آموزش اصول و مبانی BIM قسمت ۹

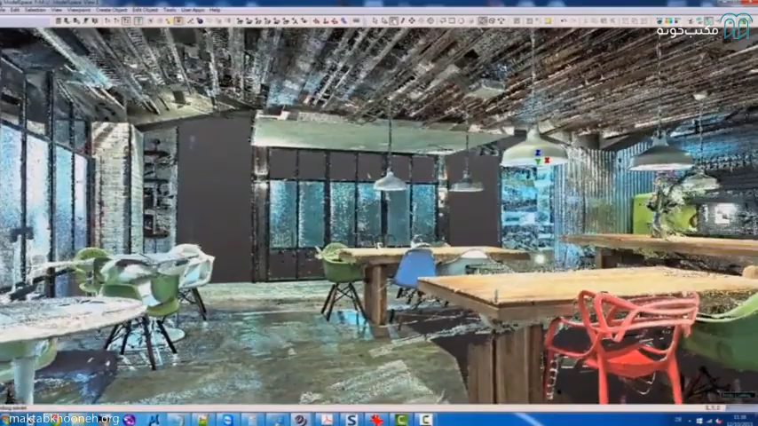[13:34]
نقطهی رو به ما میده که
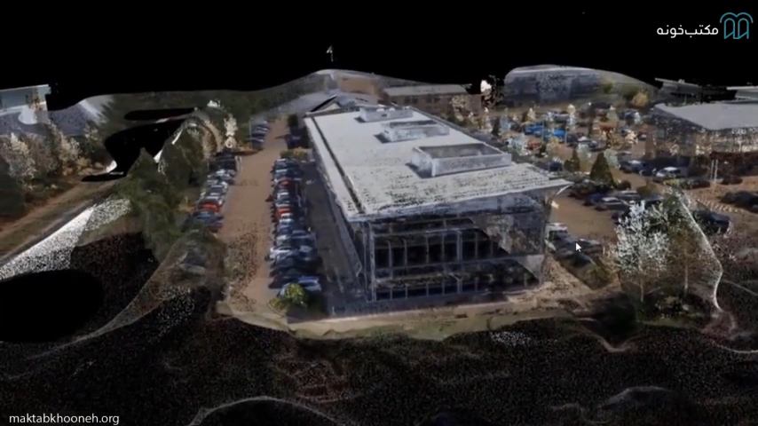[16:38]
این عبرنقات برداشته شده اکس تبدیل شده به عبرنقات
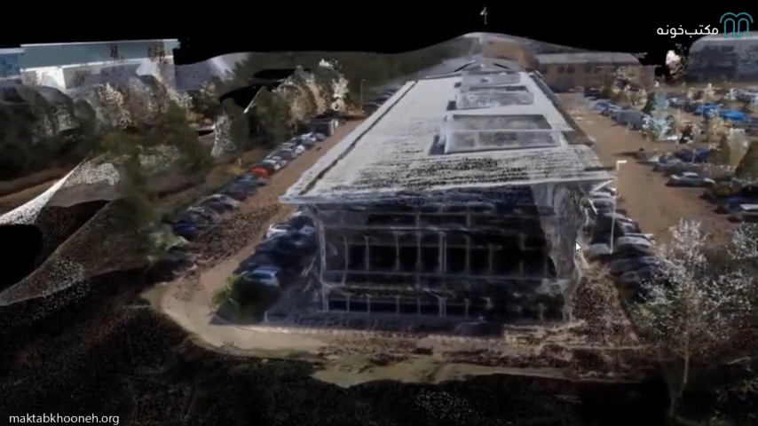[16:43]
و میتونیم این عبرنقات رو به مودل تبدیل کنیم با
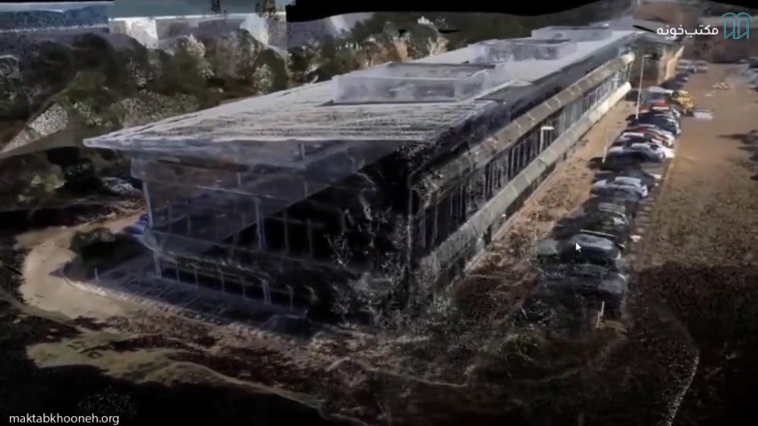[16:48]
حالا همون جزئیاتی که برداشته شده
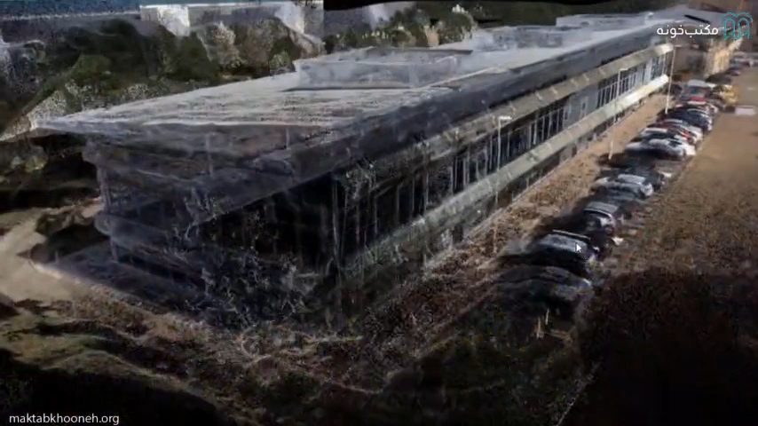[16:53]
اینجا هم مقایسته بین مودل و عبرنقات رو نبیدیم معمولا